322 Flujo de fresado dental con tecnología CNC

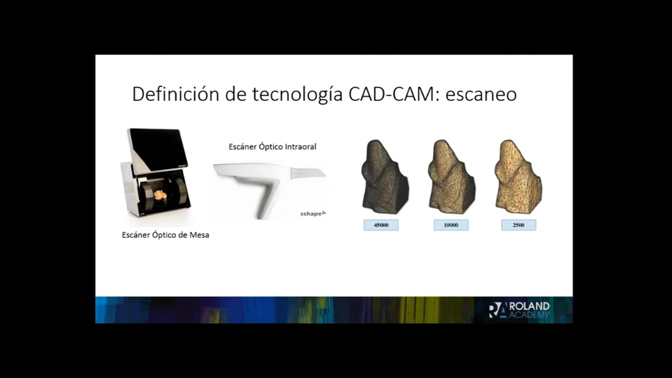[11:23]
y sea cual sea el dispositivo de adquisición digital, produce el mismo tipo de archivo. Así que tenemos un archivo STL, y ese archivo STL,